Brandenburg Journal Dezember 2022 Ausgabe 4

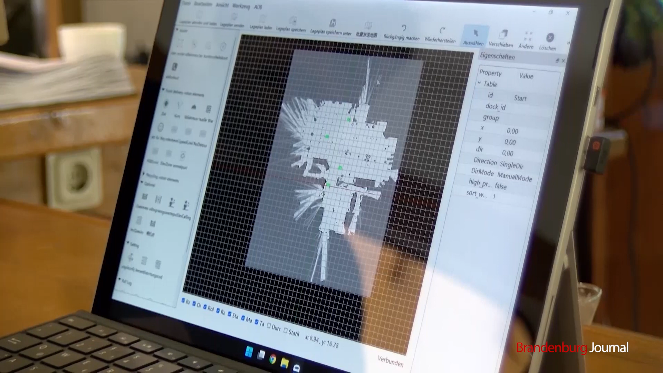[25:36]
Dann haben wir hier die Bar. Ja. Sieht man schön.